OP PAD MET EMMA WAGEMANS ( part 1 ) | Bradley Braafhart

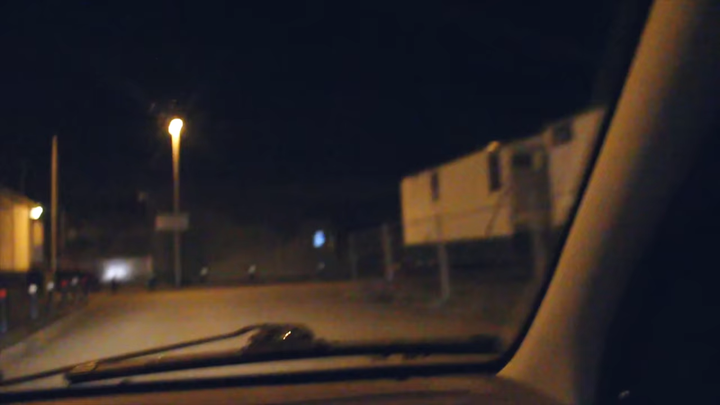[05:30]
Auto's. Wat, zijn er zoveel auto's? Nee. Er ligt wel veel zand hoor, G.